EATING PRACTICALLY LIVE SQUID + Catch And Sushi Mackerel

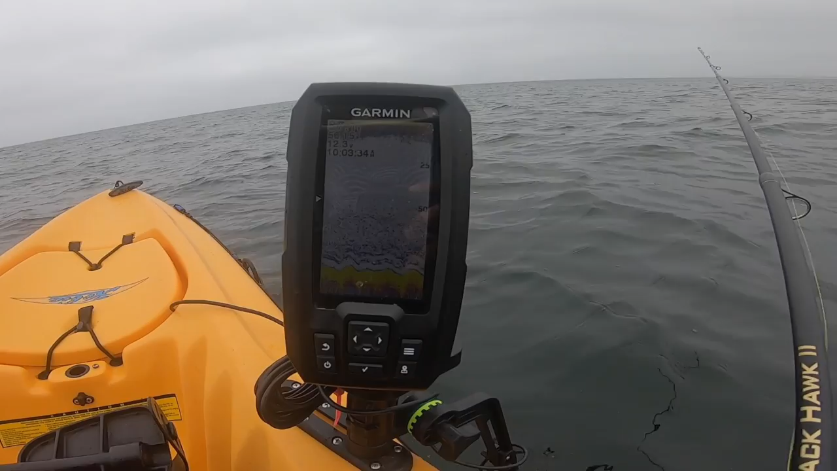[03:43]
See the fish finder there. Clunch of little dots. I think that's the squid. Or I'm gonna try for two more minutes and if I don't get anything I'm gonna eat one of these squid that I have.